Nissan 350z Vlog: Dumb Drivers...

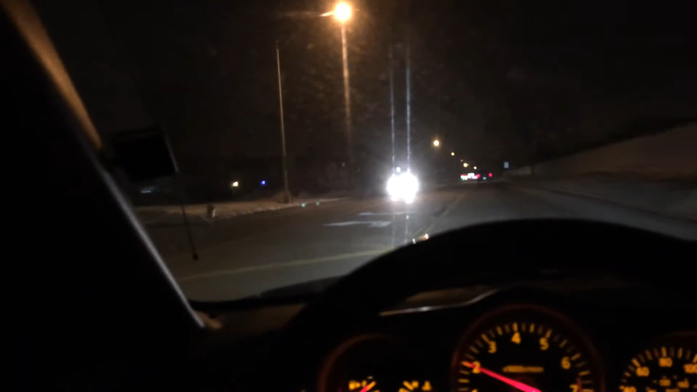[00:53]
so i figure i'm not going to be going 20 miles per hour down or like on top of just pure ice all pointy and whatnot so i pull over to the side and then the car just stops on their dry side just stops and like we're sitting there for like 30 seconds and i'm like okay uh don't know why they randomly just stopped